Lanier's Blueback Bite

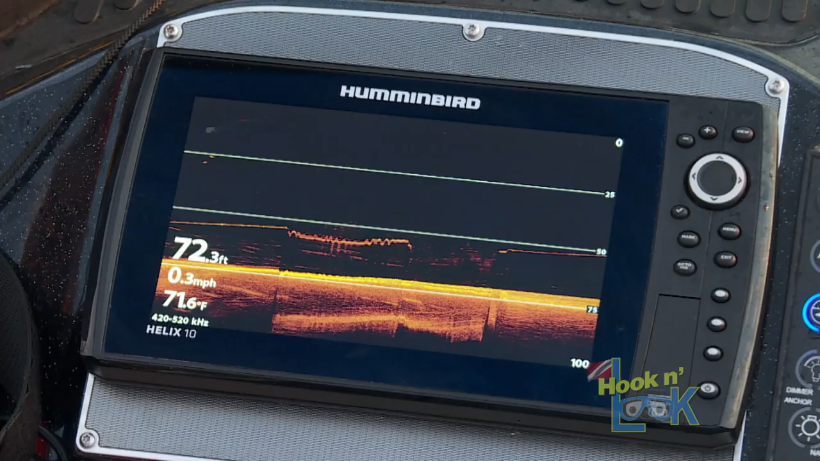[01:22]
On screen: depth 72.3 ft, water 71.6°F, speed 0.3 mph
I mean, look at it. We're in 72 foot of water. Mm-hmm. And those fish will come up in that deep of water. Isn't it amazing? Right along these walls.